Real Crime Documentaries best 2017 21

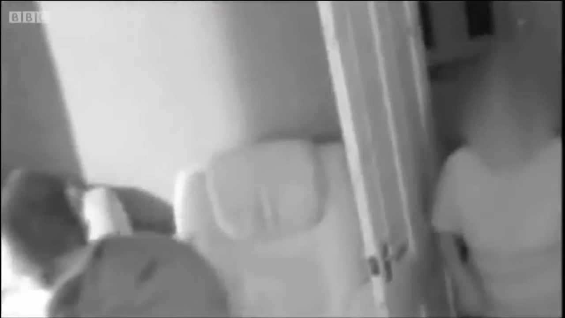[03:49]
But when the same thief who stole from Carol targeted another home, he had no idea he was being watched.
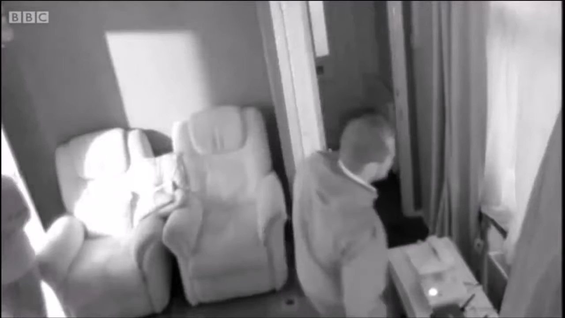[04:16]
Police were on scene whilst he was still at the address, and he was arrested in the act.